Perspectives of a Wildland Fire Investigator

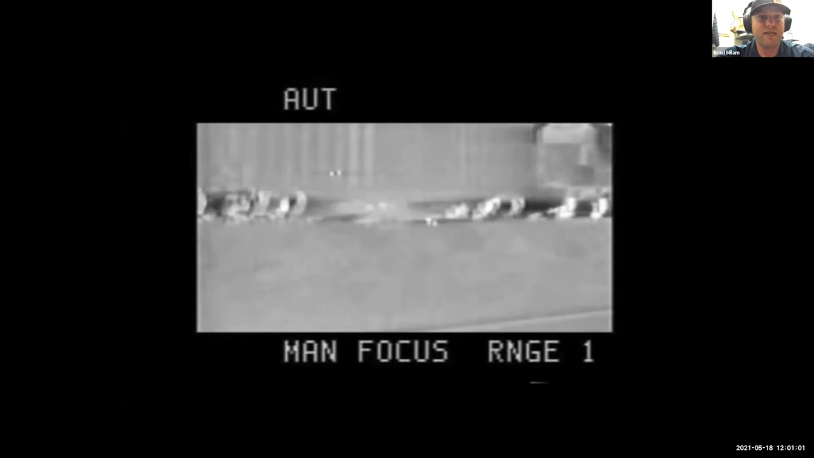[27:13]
you can see them landing in the grass and a lot of times you'll see they'll just keep fires going
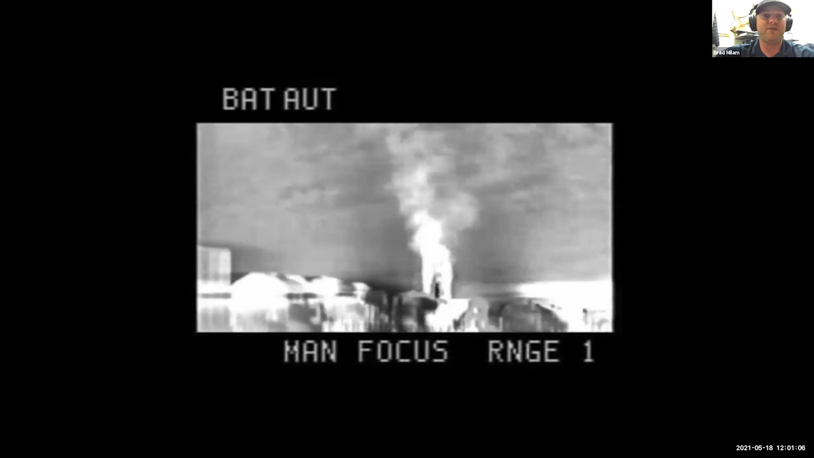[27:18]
with them it's not uncommon that a locomotive like this would
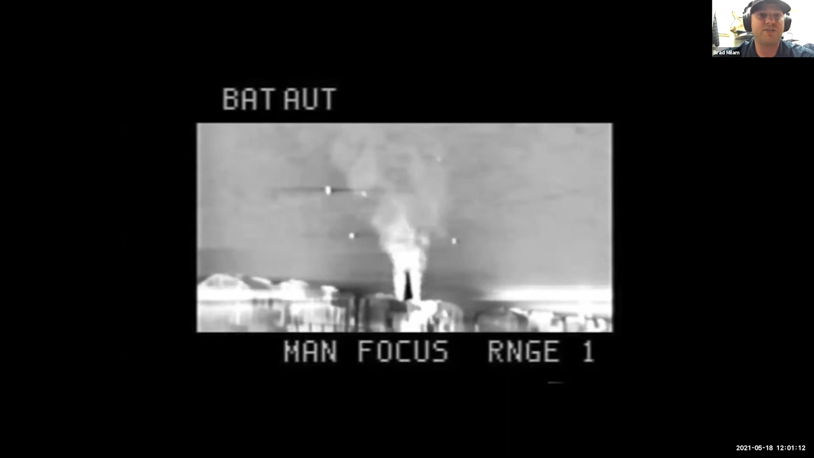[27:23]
start multiple fires for a long distance